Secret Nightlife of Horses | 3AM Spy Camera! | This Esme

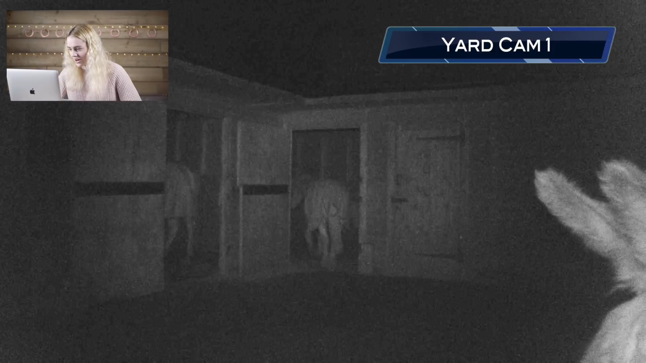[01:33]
I think that's Willow's ears in the right hand corner oh Bruno's just come out of the donkey's stable Mickey's just gone in and I think Casper is in Mickey's stable which is the center stable Bruno's just gone in the left stable which is Casper's stable and they've all just had a bit of a move around oh where's Willow going she's walking away oh Casper's now got into the donkey's stable they really are
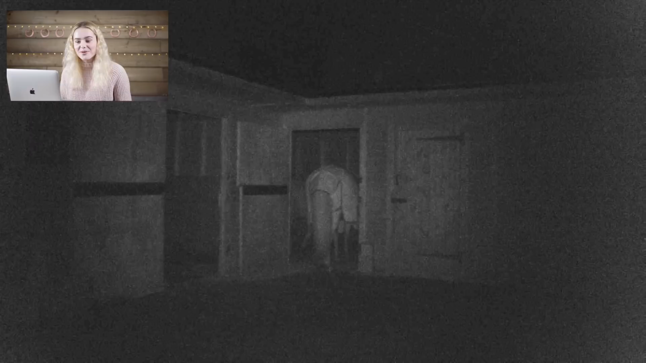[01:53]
moving around so much I really was not expecting them to move around so much oh I think that's Toby that's just walked out oh and Mickey's walking out oh Bruno's walking out
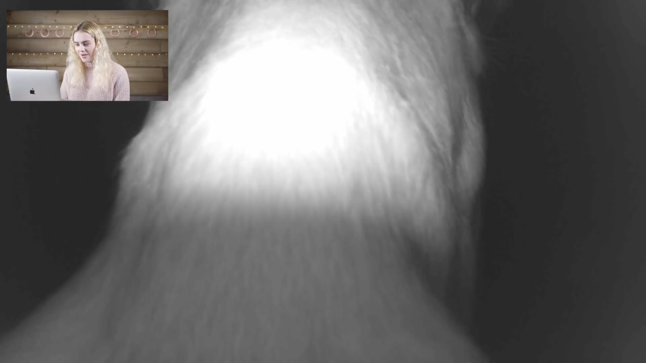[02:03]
oh it's Mickey I think he's found the camera Mickey he's not gonna give the camera a lick attack is he oh I think he's definitely spotted it he's having a scratch you can see his eyes he's really looking at it oh
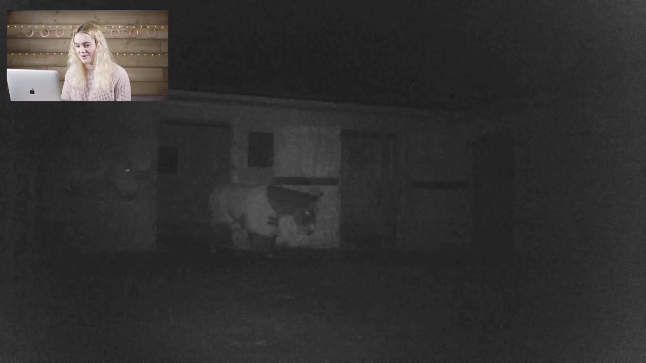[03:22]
going oh Casper's back oh the donkeys they're moving around so much I thought they would go to sleep oh Mickey's chasing the donkeys out oh oh oh Casper's going for a drink oh now Mickey's having a drink from the little community bucket oh Willow's back in her corner I think she must really like standing there oh she's having a
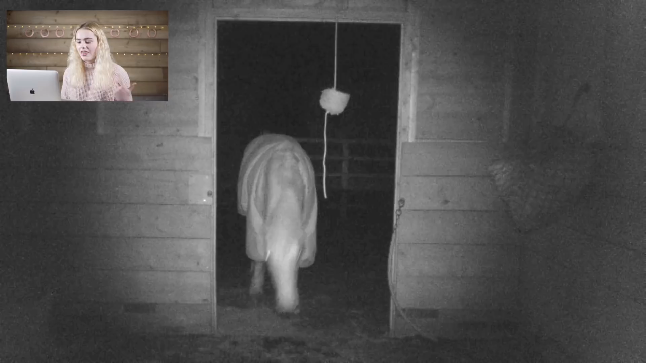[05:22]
these up then oh Mickey's just bumped his head he's just realized that it's there because this is like pitch black at night he's like what is that oh he's spotted the swinger now because I really want to know did they stay up all night eating this because when we've always put it up during the day they've literally spent the whole day eating it oh Mickey's really going for it now oh we've got the donkeys here so this is actually in Mickey's stable if you're wondering guys Bruno has spotted the camera oh now he's having a go at the swinger it's a little bit high for him poor
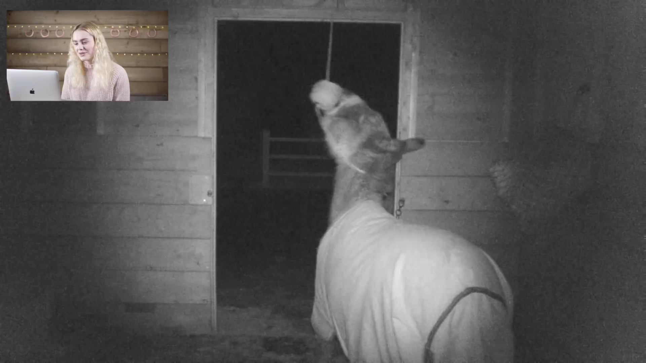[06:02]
oh poor Bruno seems to be getting quite a lot of food from it though oh round two i'm surprised Casper hasn't come in and had a go yet it's been all the donkeys in Mickey maybe they're more interested in the hay oh here's Casper guys he's going for it cool he
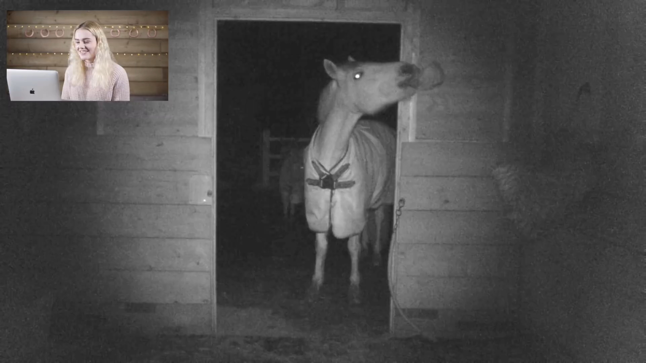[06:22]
really is trying to have a big munch out of that it must be really difficult doing it like in the dark as well like how are they able to like see where it is they must just be able to sense where the swinger is i guess cool he's having a right old big munch i find it so funny on the oh he's got a really big chunk he's quite bit and half it up oh no a bit's falling on the floor you can see willow just watching
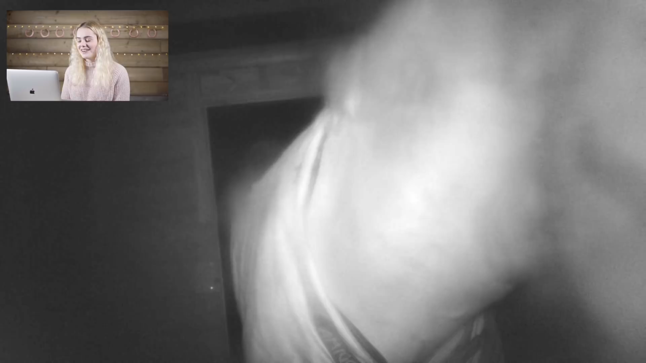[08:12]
had a good lick of it oh no casper please don't knock the camera over no he's knocking over he's like i've seen him you've been spying on me
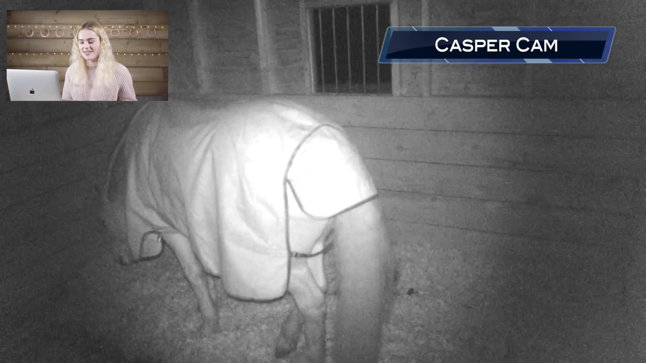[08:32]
actually shut them in their stables because the weather was really bad um so he's gone and lied down hopefully he didn't lie in his poo by the way their stables were completely immaculate when we put them in but um
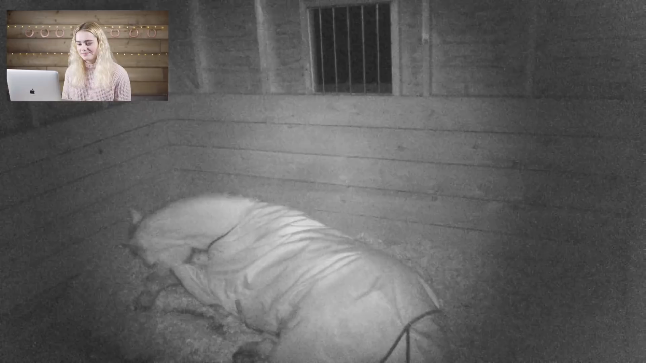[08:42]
he's having a good old scratch there what's he looking at oh he's having a bit of a snort
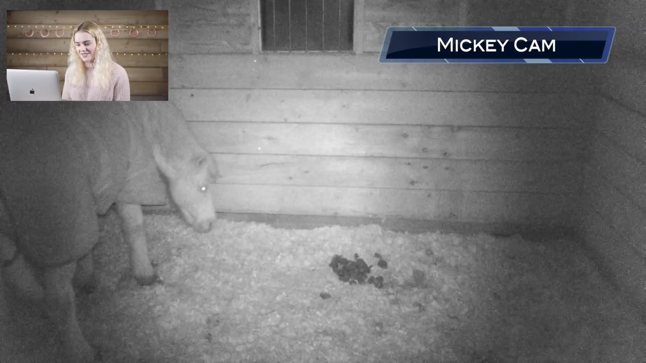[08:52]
now it's mickey mickey always lies down in the same corner of his stable which is the left hand corner and that's because i think he poos on the right because he's quite a lot smaller than casper he can he has one stable for like sleeping on one side of the stable for pooing but there he is oh he's going down oh you can see his little eyes starting to shut oh he's putting his head down please don't put it in the poo mickey oh they're so cute look at them sleeping oh oh